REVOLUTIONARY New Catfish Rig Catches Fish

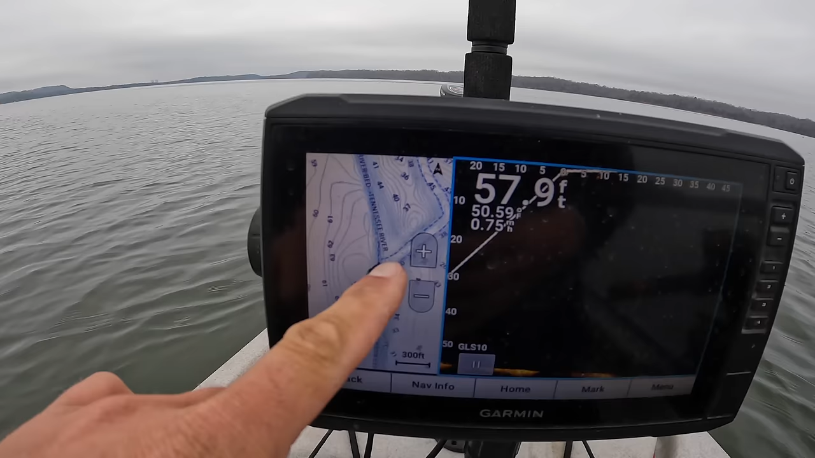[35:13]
On screen: depth 57.9 ft
It was about 40 feet here at the top of the drop at the old creek mouth.
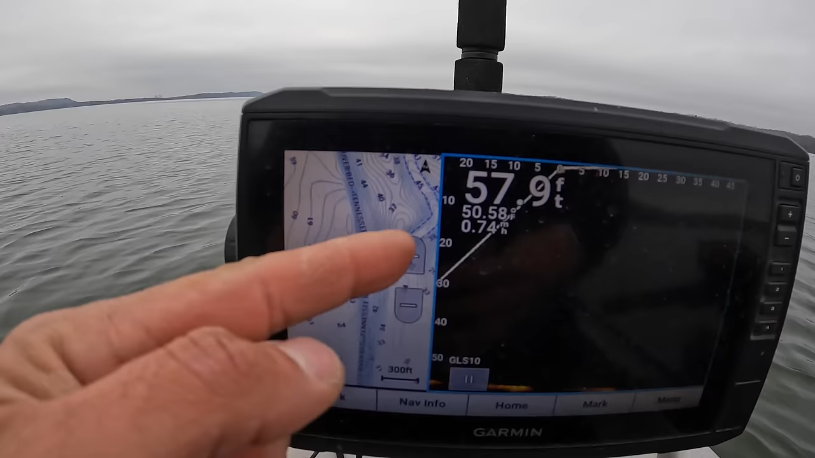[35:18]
On screen: depth 57.9 ft
And now we've come off here. We're going to drop off to about 60 plus. So I'm not really seeing anything on the, on the screen there on the graph as we're going off. So I think what I'm probably going to do is turn and
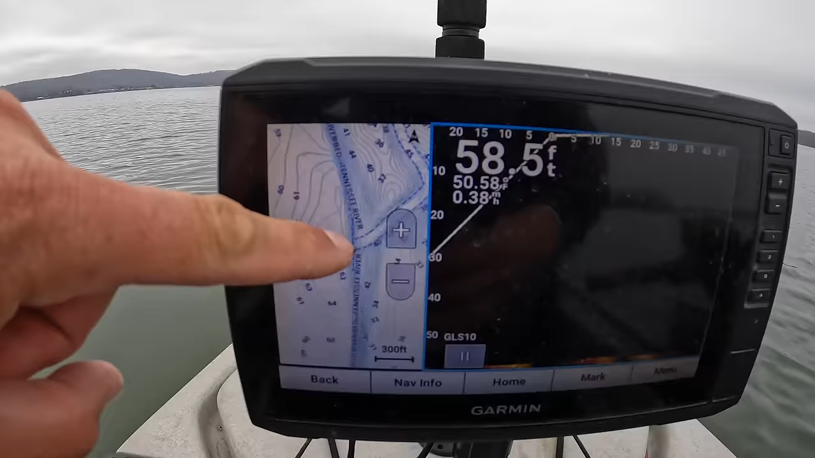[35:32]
On screen: depth 58.5 ft
we'll just work up this ledge here into the upstream, into the current. Actually, we're going to get snagged apparently before we do that. I'm talking to you. We got our first snag of the day. Perfect timing. See if we can get this thing. We may have to go back for this one.